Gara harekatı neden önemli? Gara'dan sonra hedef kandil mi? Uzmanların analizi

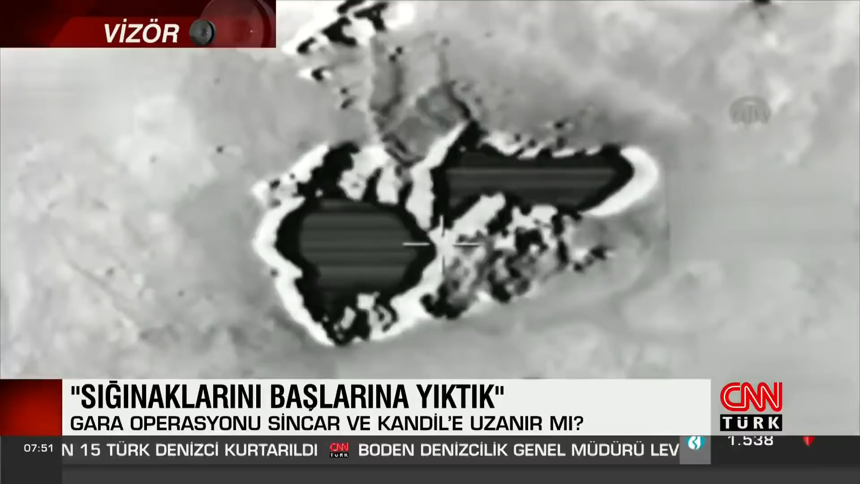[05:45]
O da zeminin altındaki toprağın yoğunluk farkını ölçerek yer altındaki sığınakları ve mağaraları silahlı kuvvetleri tespit edebiliyor.